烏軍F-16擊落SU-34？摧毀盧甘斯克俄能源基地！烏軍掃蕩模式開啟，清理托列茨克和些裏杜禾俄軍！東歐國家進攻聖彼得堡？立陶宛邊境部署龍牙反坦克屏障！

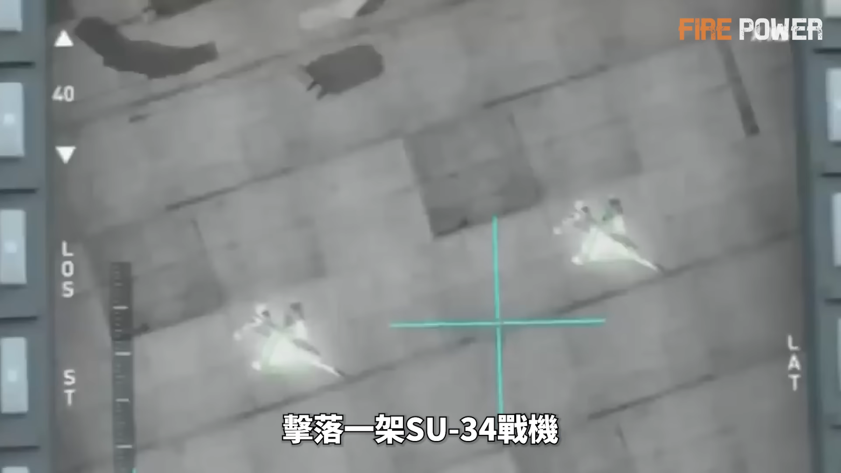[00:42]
10月12日一架F16在未知名区域击落一架苏34战机目前乌俄官方均未表态如果
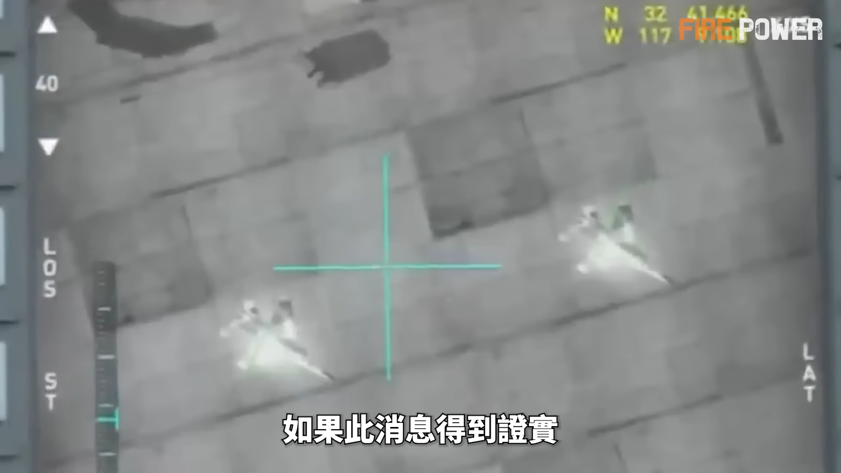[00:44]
此消息得到证实那
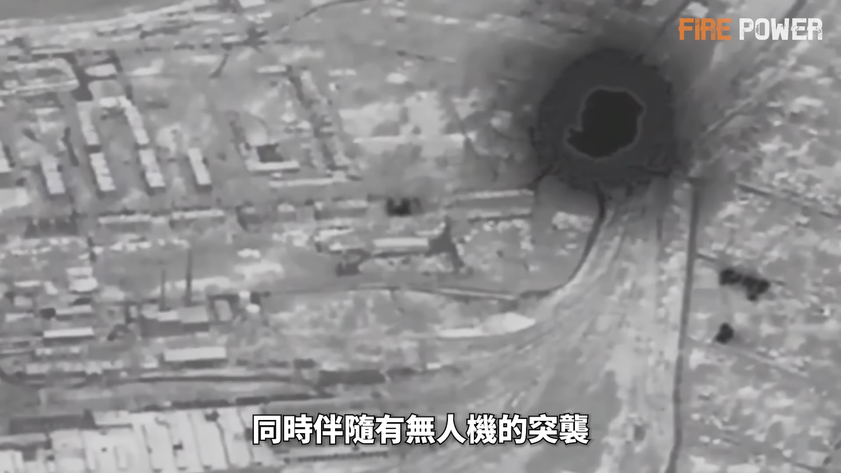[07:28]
同时伴随有无人机的
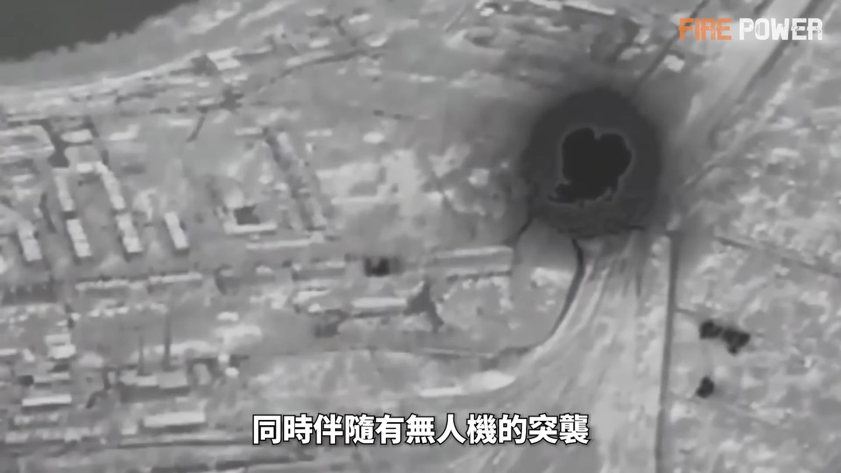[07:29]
突袭而乌军在躲过俄军空袭后就会利用战底优势和无人机将来犯的俄突击小组击退